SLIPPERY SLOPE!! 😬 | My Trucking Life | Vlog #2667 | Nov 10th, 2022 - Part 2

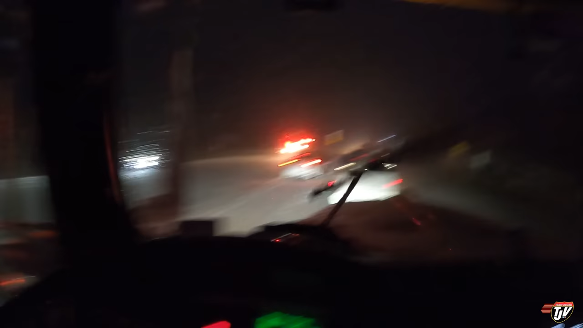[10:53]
Emergency services are just getting here now. There's one guy with his radio on, but he's not of any use. Was that a fire truck? They're going past.
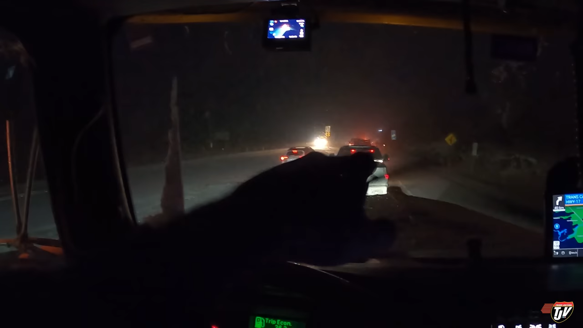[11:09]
I thought the accident was down the hill here, because this, why are we all stopped here?
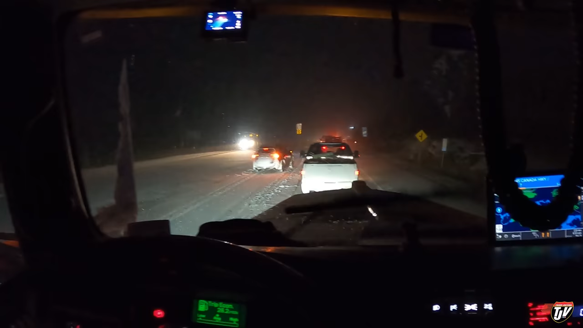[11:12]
We're stopped at the top of the hill here and top of the hill over there. I don't know where those guys are going. Something's happening. I hope we get moving soon. I hope everyone's all right. We're at the corner, we're at the Manitoba-Ontario border. We're just into Manitoba.
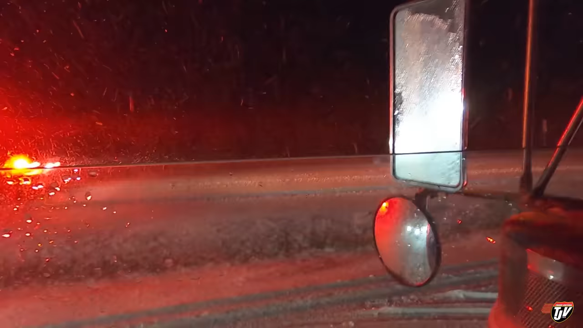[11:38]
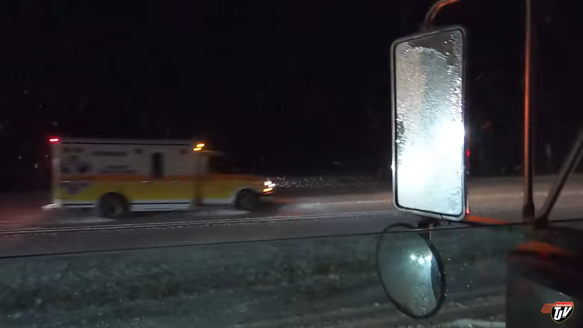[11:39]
That's another ambulance.
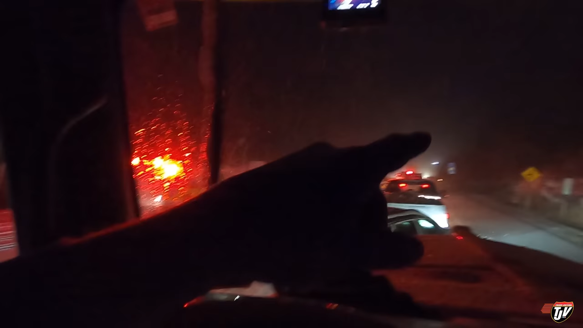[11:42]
Firefighters here, we got the police down there now. Hopefully these firefighters will come and let us know what's going on and when they think we might be moving. I don't know where the accident is.
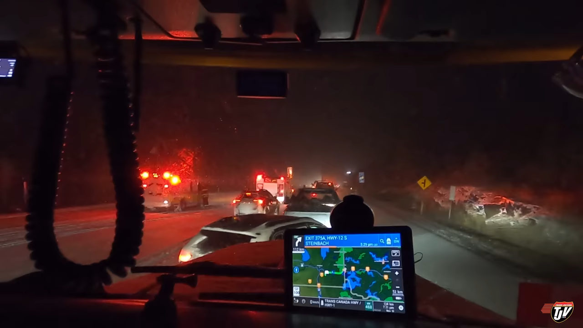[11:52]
It's gotta be at the bottom of the, there's a little hill here. We just passed the scale coming into Manitoba. It's right there behind me. It's, but the cops are going past here too, so where is the accident? The Mounties just got here.
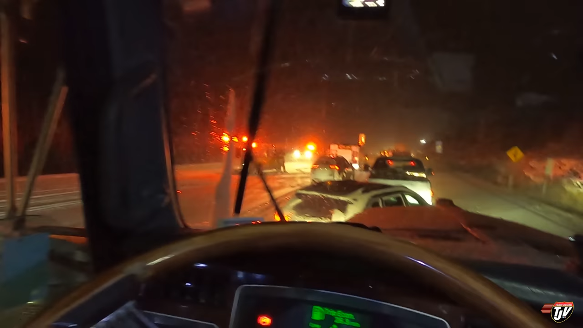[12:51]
Really quite the bummer, because I was so close to home. I just wanted to go home to avoid this exact thing.
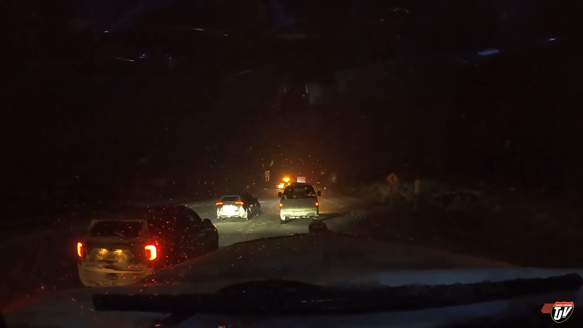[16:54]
They had the RCMP escorting them that way. Continue on this road for 40 kilometers.
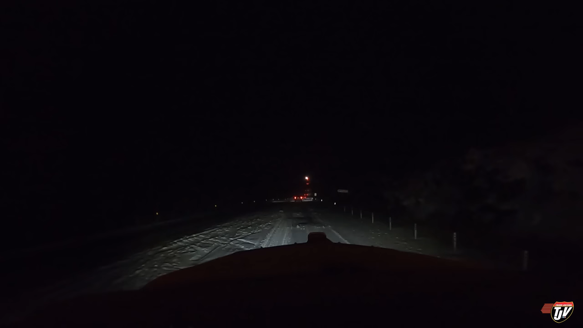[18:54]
We're moving! Woo! So I'm letting traffic get a little bit ahead of me here. So like I said, I'm gonna want a little bit of momentum to get up that hill. They have been sanding and salting. I got a heavy load behind me.
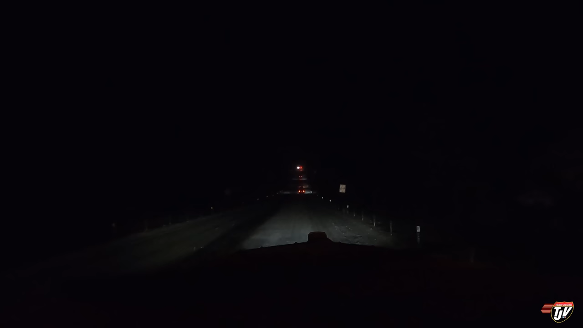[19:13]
I shouldn't have a problem. I shouldn't spin out. Here we go. I know you can't see much on the video right now. You'll just have to trust me. Feels good to be moving. Here we go. Let's get up this hill. Look at the backup on this side. It's already been going for about a mile or two.
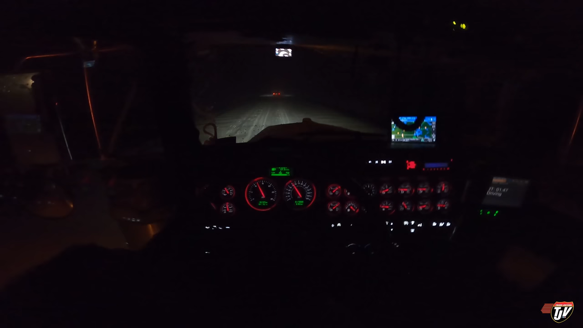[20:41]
saw the storm coming and was trying to beat it. We almost made it. Now we're just trying to get through this section of bad weather. And hopefully I can make it all the way home yet. We're all moving along at 50 kilometers an hour, about 35 miles an hour.